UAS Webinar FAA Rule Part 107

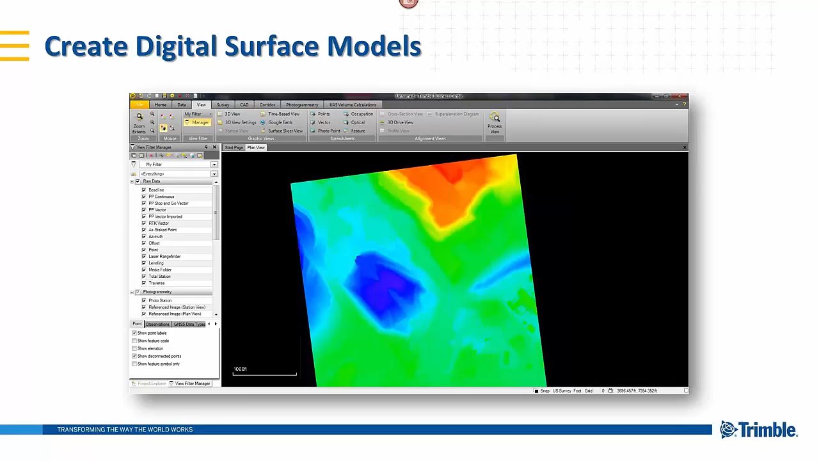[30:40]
Next, a digital surface model is also a capability or an inherent part of TBC. The point cloud itself, again, is an inherent part of this component thanks to those
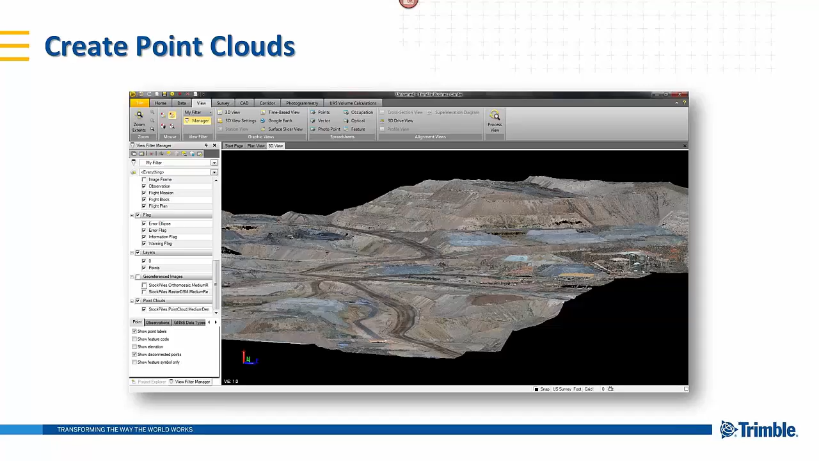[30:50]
positions and images that are captured from the aircraft with that very high-precision receiver.
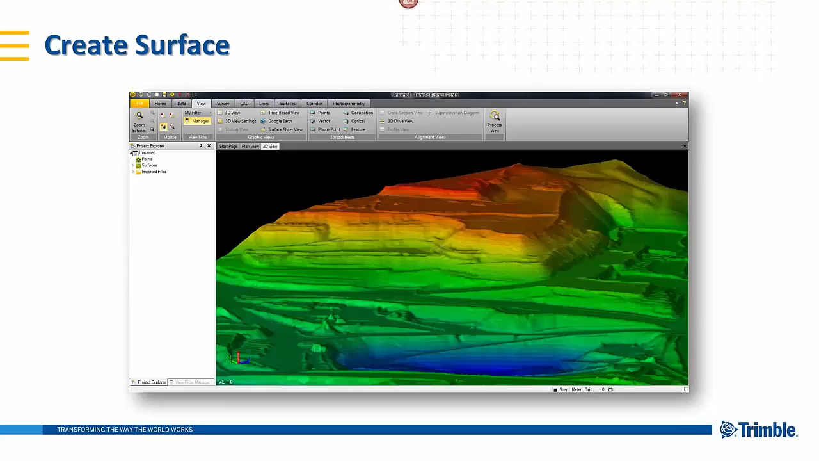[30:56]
You can also, in TBC, create surface models, contour itself.
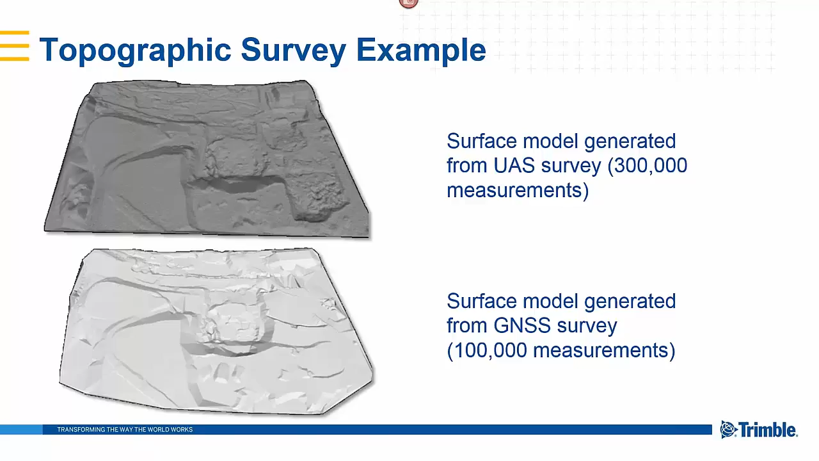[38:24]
the surface model on the ground from GNSS instrumentation, still produced 100,000 measurements, which is a lot, but you can clearly see the distinct differences, really more so that that aerial solution is providing versus ground scanning. Overall, the target market for UAS, to be honest, are really wide open.